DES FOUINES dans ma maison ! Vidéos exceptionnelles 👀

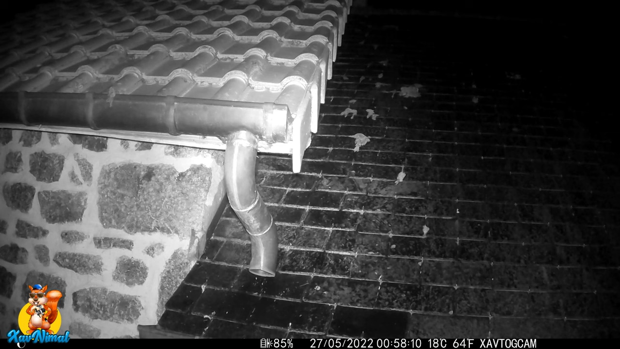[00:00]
écoutez oh mais regardez c'est une fouine qui sort de la maison et que fait elle oh une autre fouine ce qui va suivre est plutôt étonnant donc ça mérite sûrement un petit like vous abonner si ce n'est pas encore fait cliquez sur la petite clochette comme ça vous allez être averti quand il va y avoir de nouvelles vidéos et à la fin il va y avoir des surprises
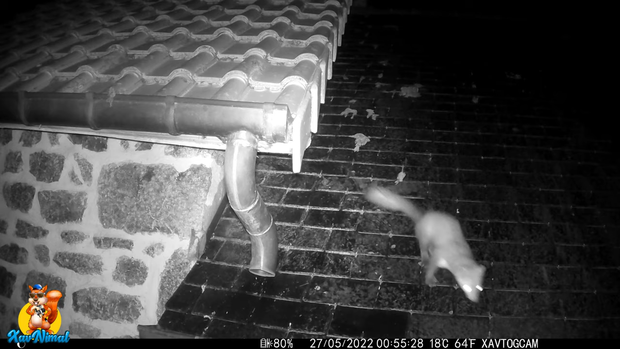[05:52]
hop il y a une qui saute mais glisse on entend les petits gémissements à l'intérieur savoir que c'est à l'intérieur c'est sous le toit donc comme si c'était en la maison bien sûr ça fait certains vont dire que c'est mignon les fouines quand c'est dans la maison ça peut faire pas mal de dégâts alors les types de dégâts déjà